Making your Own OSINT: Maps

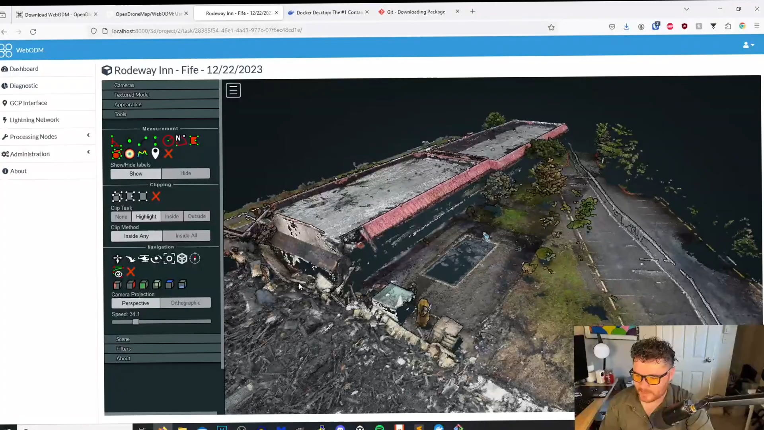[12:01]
3d rendering of it but we didn't do any sort of uh like
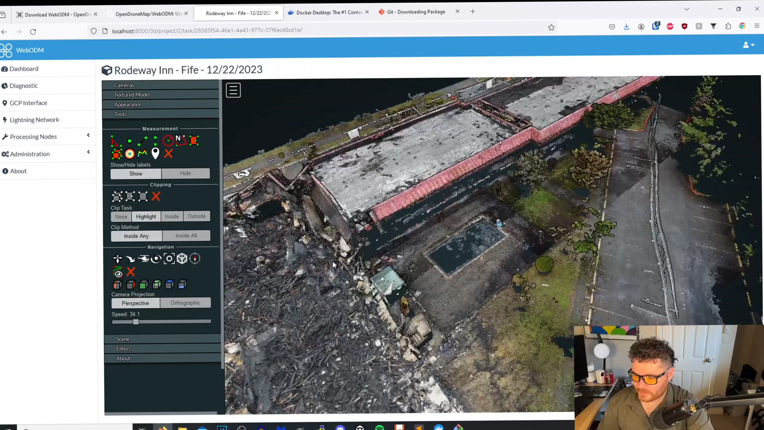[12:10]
3d modeling and i'll probably do that um on drone link because you can do that on drone link where you could do canvassing uh we're not canvassing i forget what it was called uh not canvassing you could do a facade so you can actually fly the drone vertically like this as well as what we did right there but
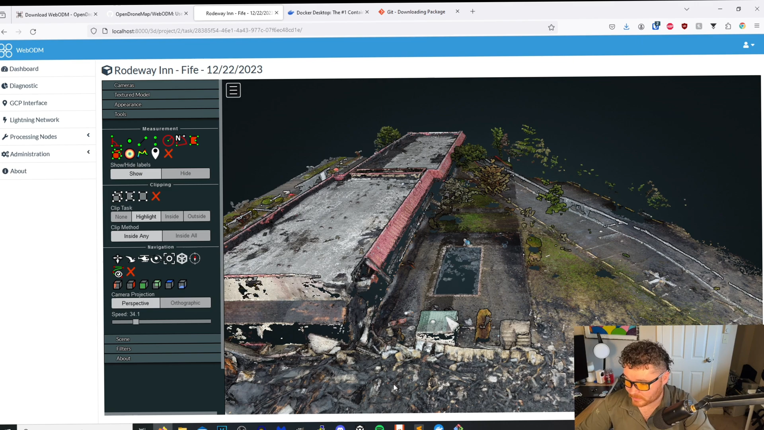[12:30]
this is actually something i just found out right now this is awesome um so anyways that is it for this video